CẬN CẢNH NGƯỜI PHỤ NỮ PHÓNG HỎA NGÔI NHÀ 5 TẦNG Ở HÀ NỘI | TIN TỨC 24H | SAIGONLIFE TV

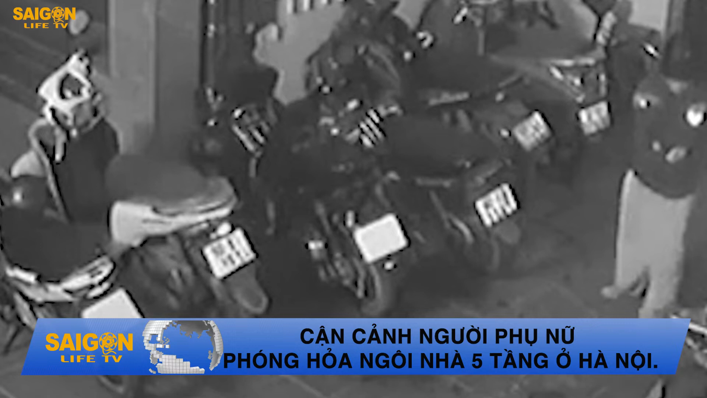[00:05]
Cần cảnh người phụ nữ phóng hỏa ngôi nhà 5 tầng ở Hà Nội Khoảng 19h06 phút ngày 31 tháng 3 năm 2022,
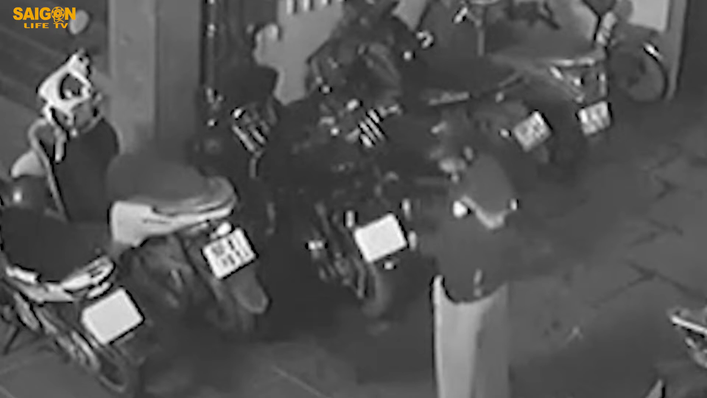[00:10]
Trung tâm Thông tin Chỉ huy Công an thành phố Hà Nội nhận được tin báo của người dân về sự việc xảy ra cháy tại địa chỉ số 4, ngõ 60, đường Phú Đô, phường Phú Đô, quận Nam Từ Liêm, Hà Nội.